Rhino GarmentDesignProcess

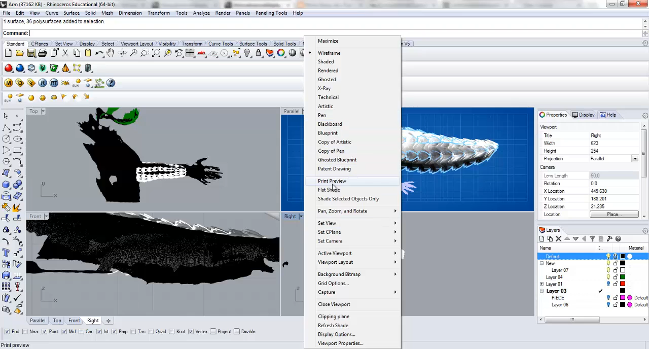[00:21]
was learning at the time how to use the scanner but I think it'll be useful for you guys to go through and so I'm going to come here and set this view to perspective so that we can
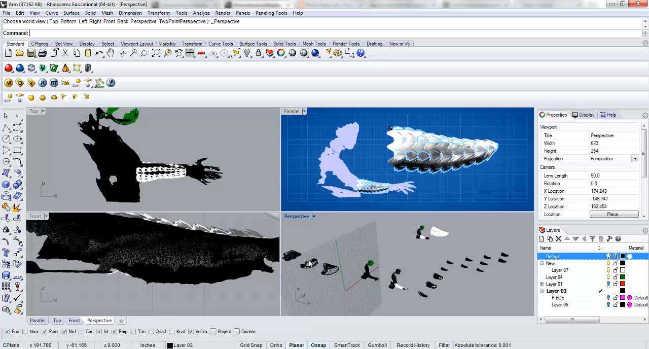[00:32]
sort of pull around in here and I'll just walk you through what I did.
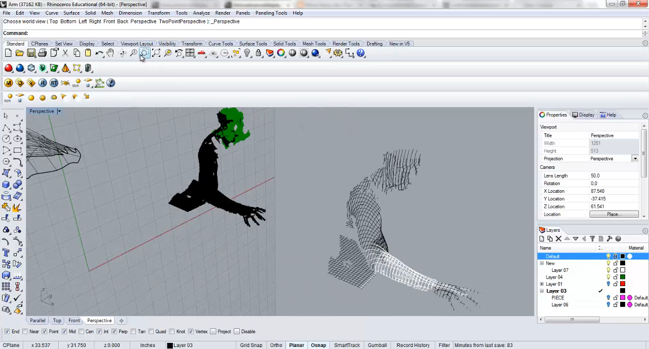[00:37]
So the first thing I'll reset my camera here you see I have the scan here I actually imported this in pieces so
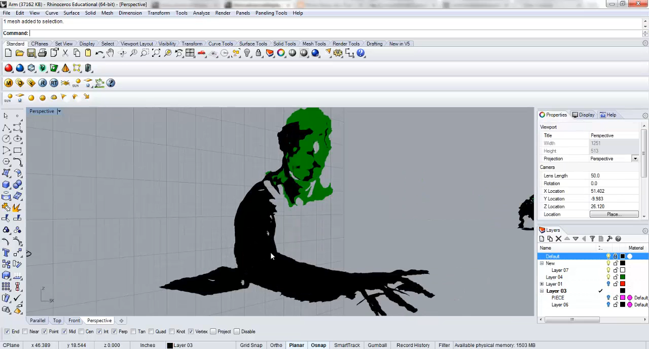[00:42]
there's different chunks of this I have this layer locked because I was messing with some of the stuff so
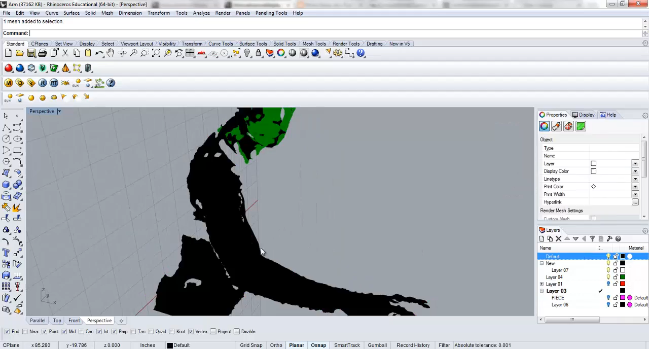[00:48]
I tried to delete some of the stuff I didn't need but I left a lot for you guys to get a sense of what I was doing.
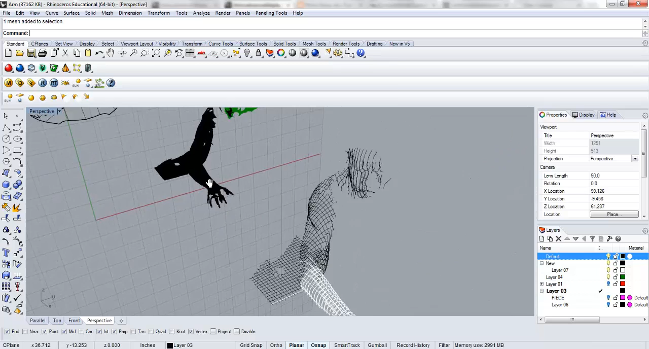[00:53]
I then I contoured it in the X direction and then in the Y direction to give myself this sort of nice clean grid.
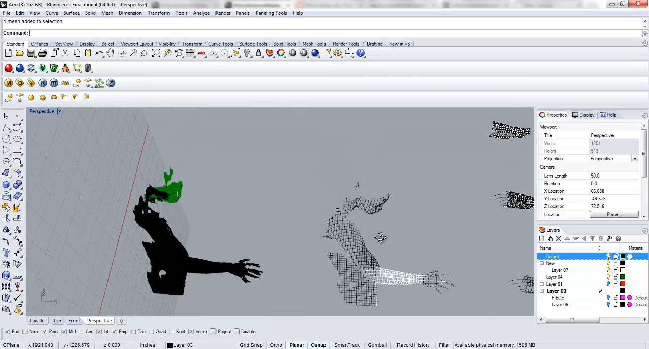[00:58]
I selected out these guys so
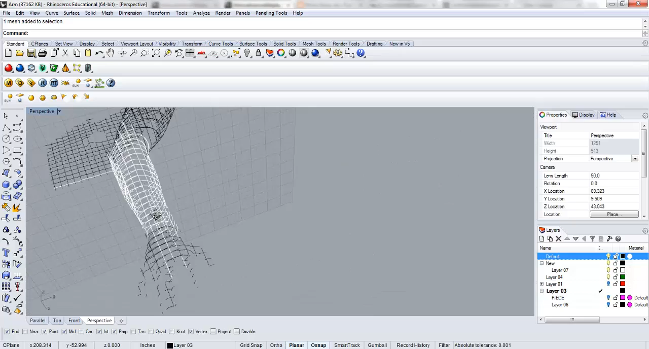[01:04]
you guys can see what actual information I used out of this and the reason I'm showing